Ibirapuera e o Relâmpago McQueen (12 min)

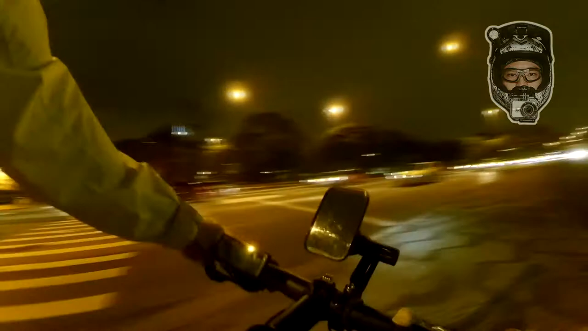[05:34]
Yellow ainda tá ali amassada, com a roda dianteira amassada.
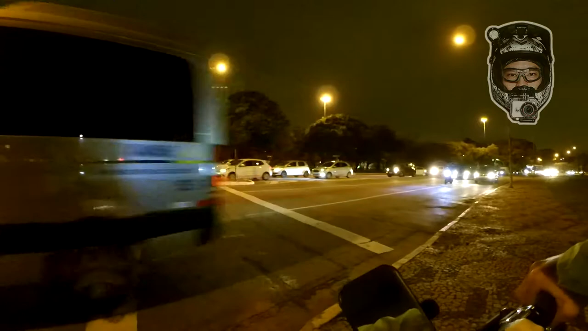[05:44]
Que eu sei, é o terceiro dia. Amarelou. Aqui, ó, a Yellow, ó. Ó o pneu dela, toda amassada. Tá com a placa de oficina, mas ainda não vieram retirar.
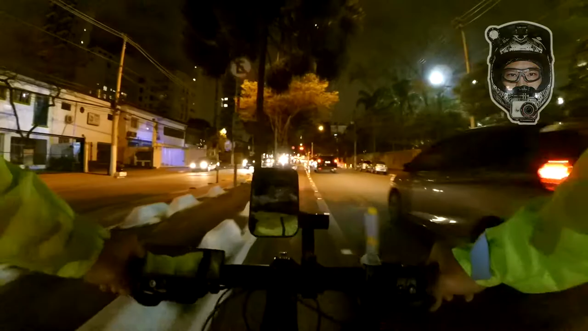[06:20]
Pô, aqui faz falta um retrovisor direito.
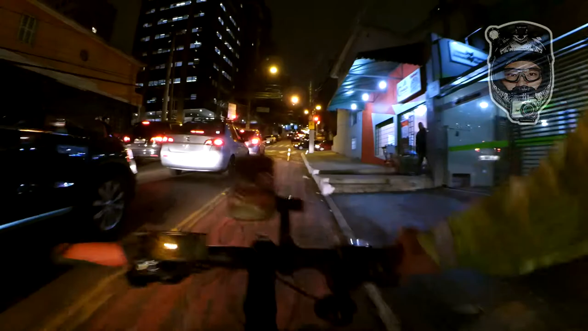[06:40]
Sair aqui da ciclo, pode estar vindo alguém atrás. Outra Yellow ali na esquina. Esquina, ali na frente. Duas.
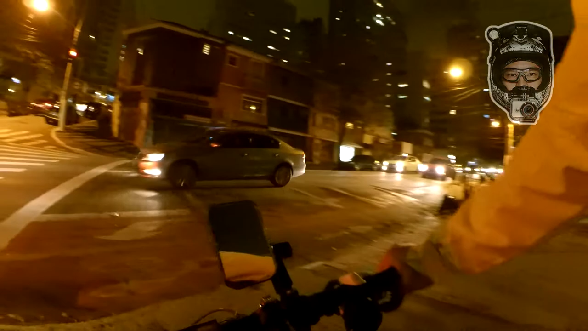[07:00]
Deve ser alguém que veio na pizzaria aqui.
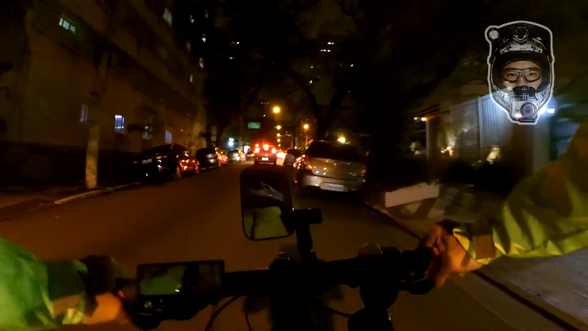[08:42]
Ele viu que eu vou passar, fechar a porta. Alô? Trouxão. Ele encostou pra direita. Nem dá pra passar aqui, ó. Nem dá pra fazer a conversão. Fechou de otário. Pra não passar. A gente sabe.